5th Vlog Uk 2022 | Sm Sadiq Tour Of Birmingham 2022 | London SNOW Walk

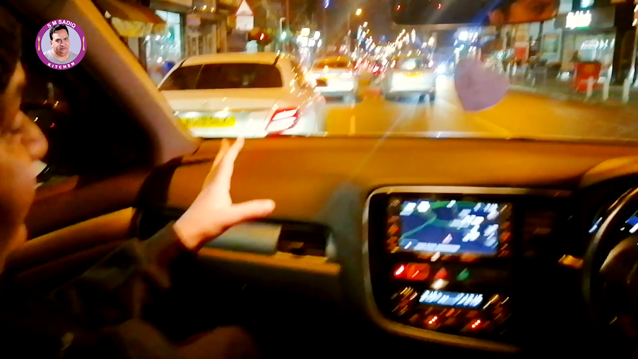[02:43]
ये बड़ी मशहूर जगह है, ये सिखों के नाम से है और बड़े अच्छे व्यू हैं इसके।
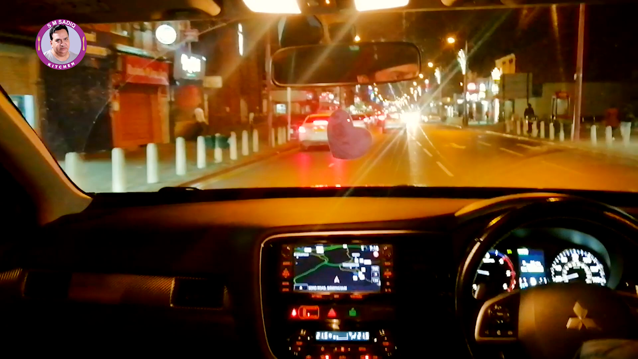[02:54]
मेरे साथ सलीम साहब हैं, तो ये हमें कहते हैं चलो आज मौसम भी बहुत ठंडा है और आज फुटबॉल का मैच भी हो रहा है इंग्लैंड और फ्रांस। लोग बहुत शौकीन हैं, गोरे क्लबों में पहुंच चुके हैं और बड़ा पुरसकून माहौल है।
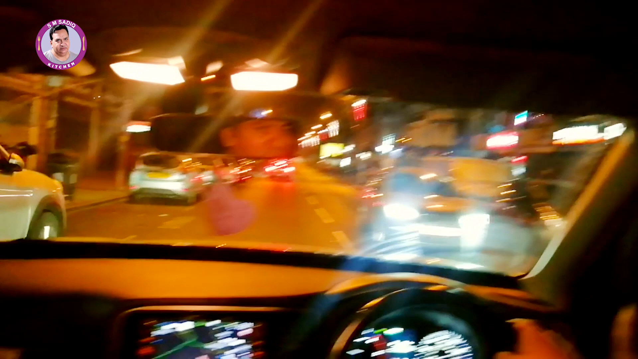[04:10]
नाज़रीन, चंद कदम आगे जाके सिखों का बहुत बड़ा गुरुद्वारा नज़र आ रहा है, तो मैं आपको दिखाऊंगा।